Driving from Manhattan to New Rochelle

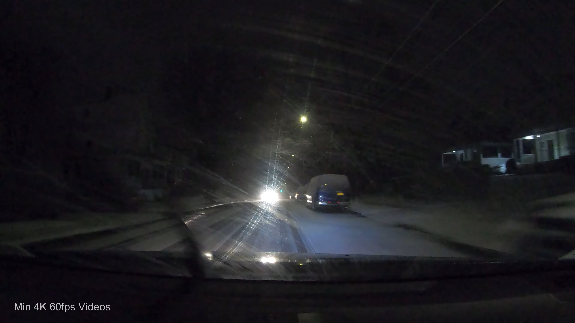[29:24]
turn this corner, and that'll be the second house. Second. Yeah. Okay. So you see the light is on in the front.